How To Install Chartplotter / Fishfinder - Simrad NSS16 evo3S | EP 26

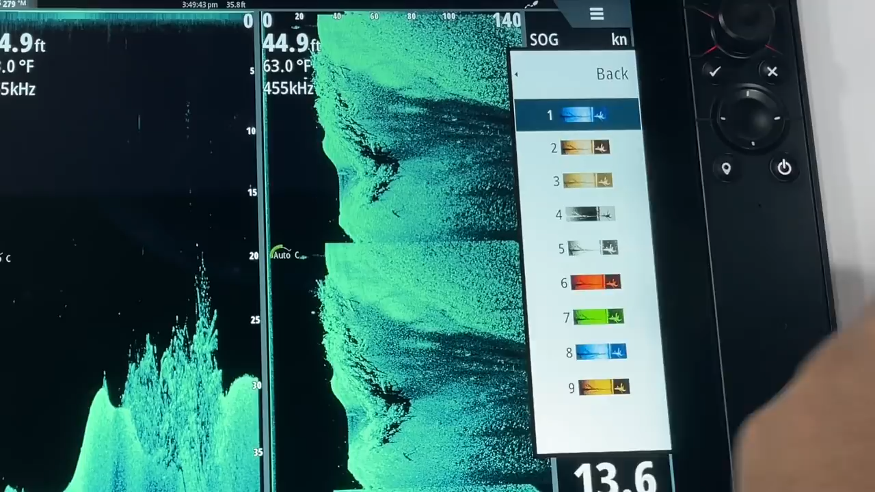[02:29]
On screen: depth 44.9 ft, water 63.0°F
But playing with this over at the local West Marine, I just noticed the thing zips now.
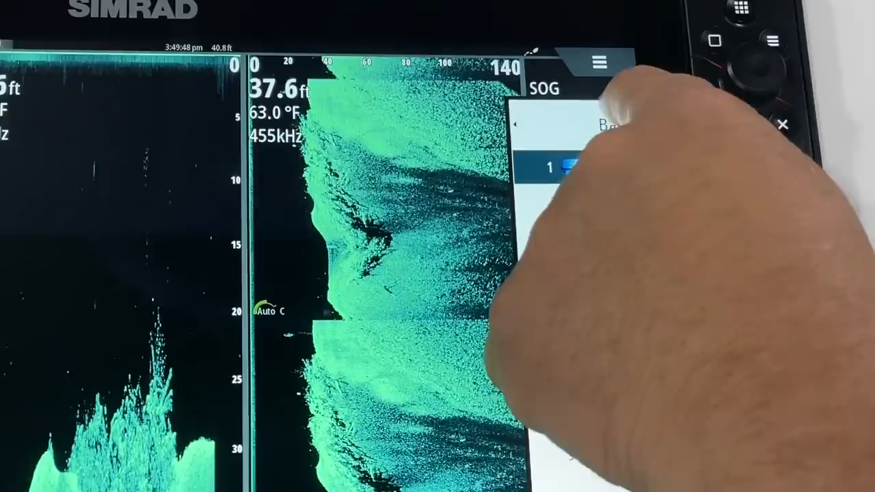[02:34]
On screen: depth 37.6 ft, water 63.0°F
It's got a faster processor on it. The screen resolution is great, just a nice picture.
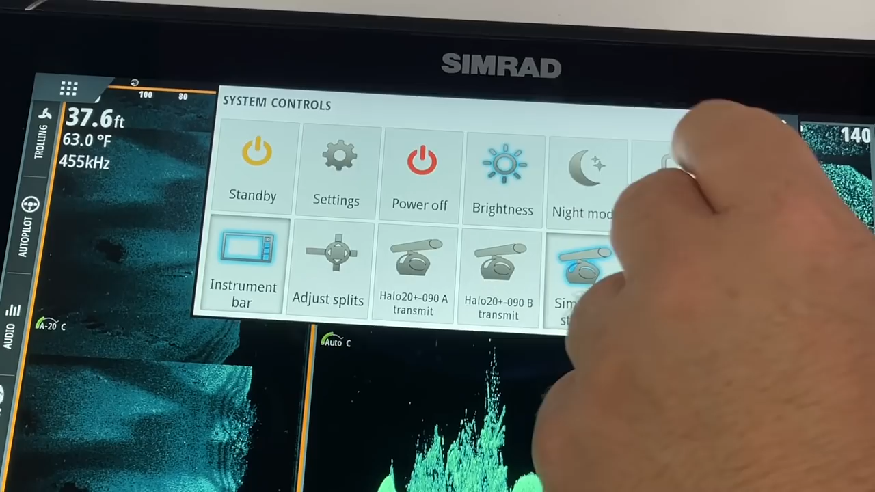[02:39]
On screen: depth 37.6 ft, water 63.0°F
You can add the Seymour maps, just a very good unit. And I decided that it's just the perfect unit for me, especially with the size console that I have, the space that I have to work with.